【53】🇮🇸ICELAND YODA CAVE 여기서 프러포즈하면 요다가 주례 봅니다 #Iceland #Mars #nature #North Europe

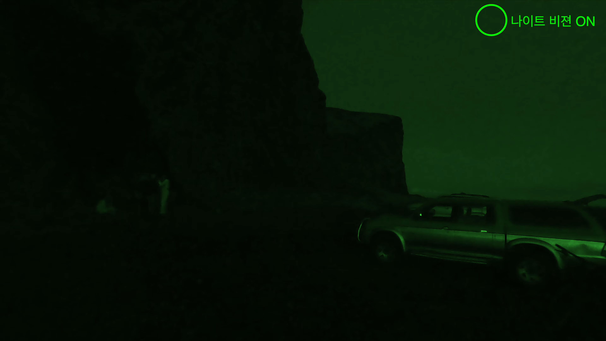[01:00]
얘네 뭐 외국 애들 독일 애들인 것 같은데 무슨
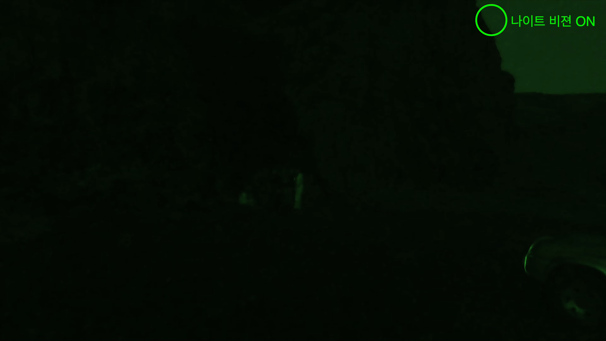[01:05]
뮤직비디오인지 뭔지를 찍는데요. 1시간 걸릴 것 같은데 기다려야 되겠네. 귀찮네. 하필 안에 들어가서 보여드릴게요. 여기가 되게 외진데라.
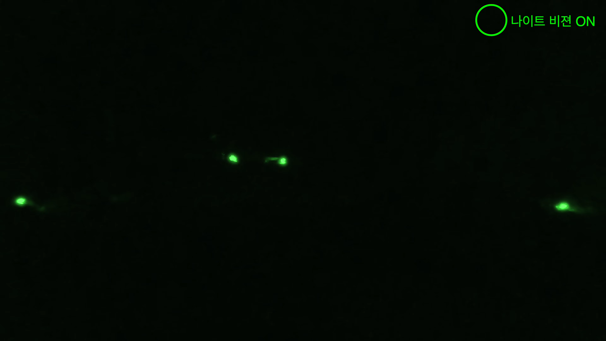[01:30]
원래 불이 없는데 영상 찍는다고 애들이 불 피워놨어. 파라핀 갔다가 생쇼를 하고 있어. 좋을 때다.
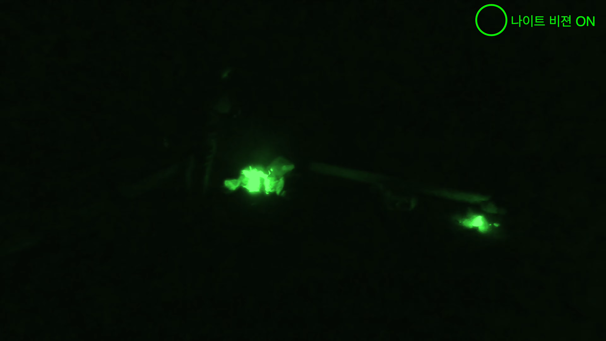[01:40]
아이고 이렇게 하고 할 때가 재밌을 때 요다케이브가 이렇게 생겼어요.
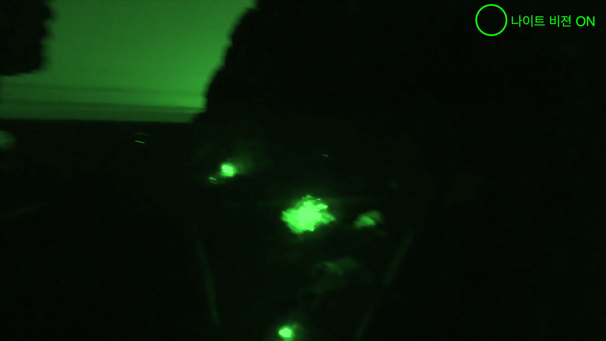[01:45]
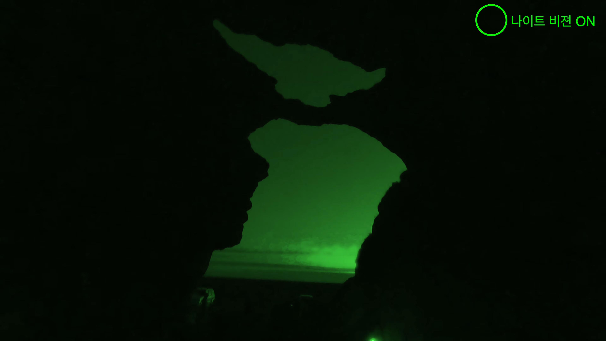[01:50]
요다처럼 생겼나?
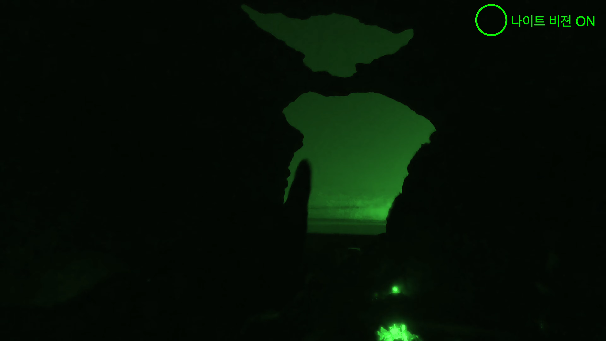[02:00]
여기에 밤에 응라수가 보이는 타이밍이 시기가 있겠죠? 그리고 오로라가 뜨면 여기도 보일 수도 있고 여기 이뻐서 많이 들어오는 것 같은 건 아닌 것 같아요. 잘 몰라요. 여기에 잘. 진짜 요다같이 생겼다. 사람들 가면 사진 한번 찍어야 되겠어. 이거 언제 끝나는 거야?